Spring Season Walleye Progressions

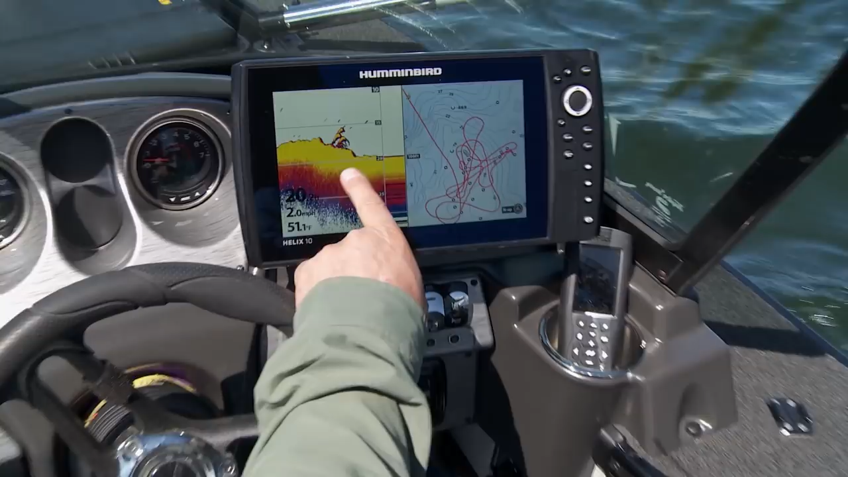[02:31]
On screen: speed 2.0 mph
That is a pile of fish right there. That looks like a double waiting to happen right there.